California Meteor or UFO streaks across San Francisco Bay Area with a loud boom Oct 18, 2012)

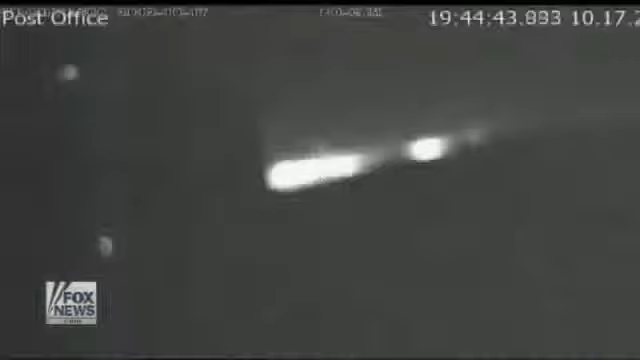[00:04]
It's a meteor. Wow, that's pretty cool. What the? Soaring through the night sky. Folks were in awe, some of them in panic, fearing that a plane might have been crashing. All of a sudden I seen this like huge, it looked like a huge rock or meteor or something just fly over us.